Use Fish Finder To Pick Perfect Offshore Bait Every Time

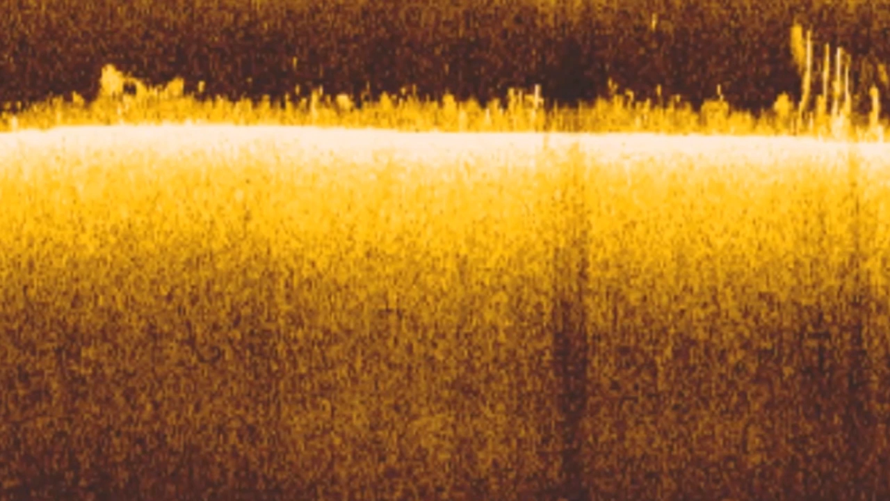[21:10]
And a lot of times the fish will set up in this deep grass in the summertime and in the wintertime and can be a great place to catch some big bass, especially up north.
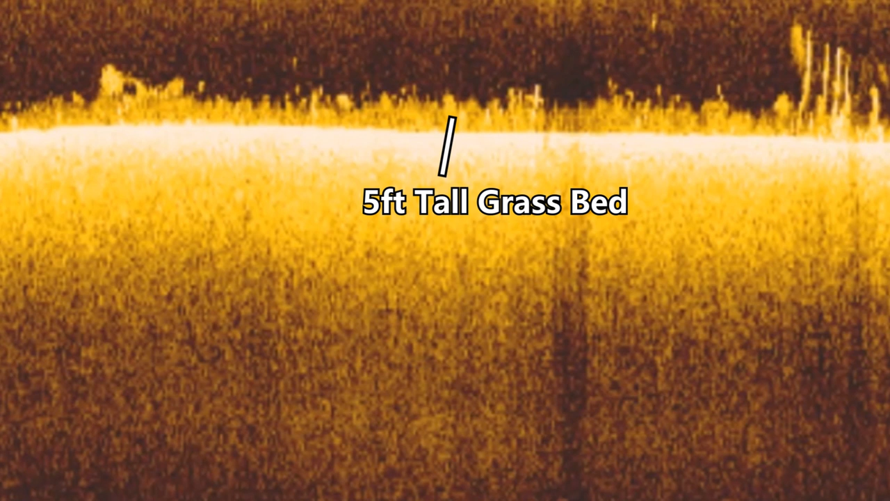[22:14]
You can see that basically the grass is very thick and dense and comes up five to six feet off the bottom. And the majority of the fish in this grass bed are going to be down in that grass. But because there were a lot of fish in this grass bed, let's say 10 to 15 bass, you can see a couple different dots that are suspended over the top of this grass bed,
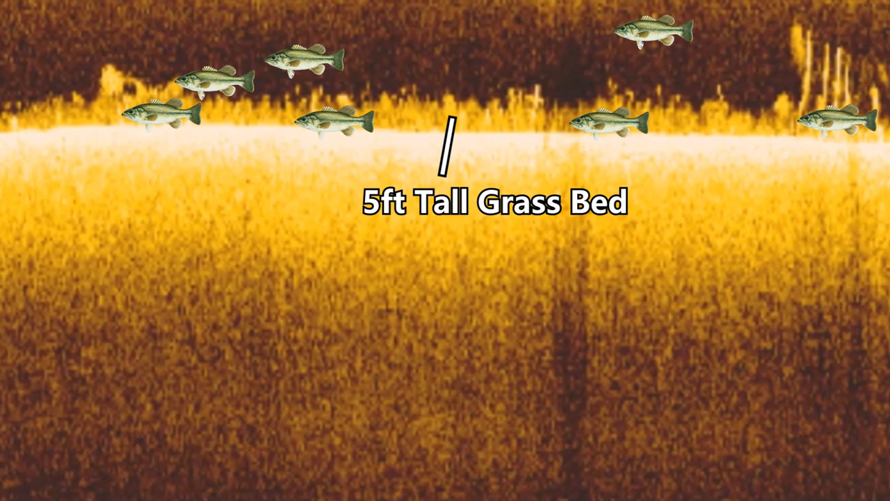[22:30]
which are some fish that just got caught out in the open when I was graphing over this spot. And so these few fish that are suspended over the top of this grass here gave away the rest of the school.